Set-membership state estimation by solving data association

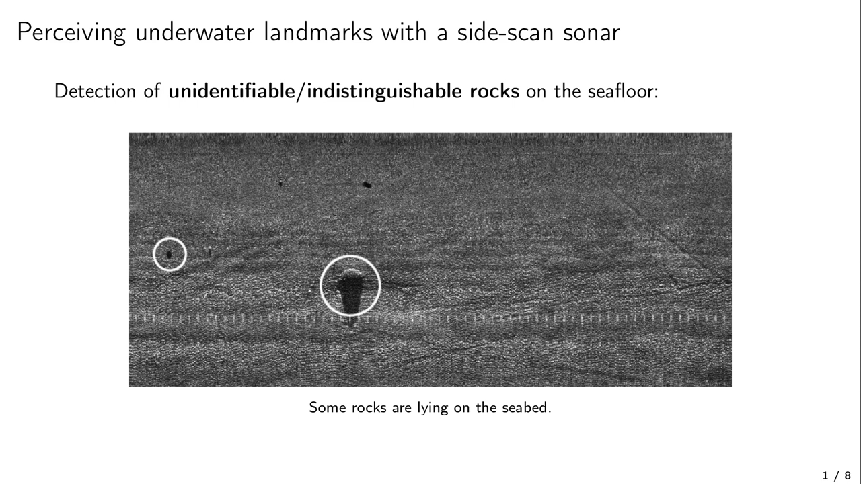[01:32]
Several algorithms exist in the literature for detecting automatically objects in such image, but these methods are not able to distinguish one rock from another, since they all look alike. Nevertheless, the perception of one anonymous rock can still be used to reduce the navigation drift, if we assume that a prior map of the rock is at hand. So we will consider the following assumptions.
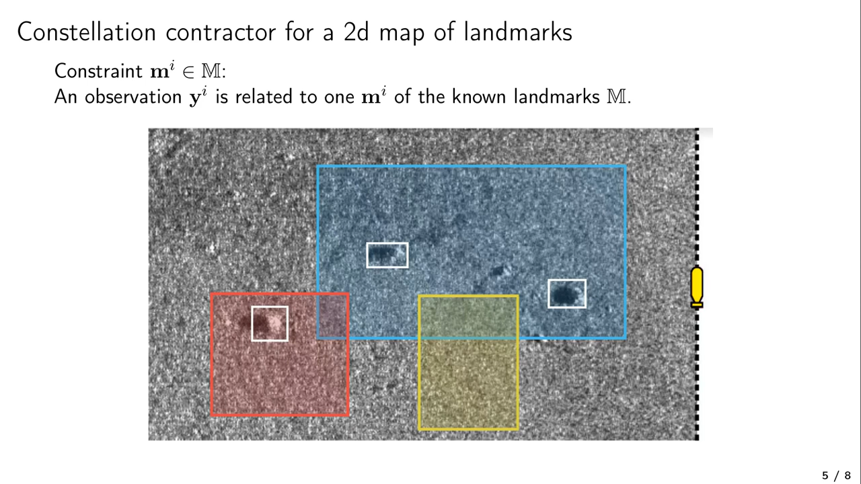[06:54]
The vectors Mi are depicted in white, and the feasible values for identifying the rocks are drawn with colored boxes, that are contracted thanks to the information provided by the map.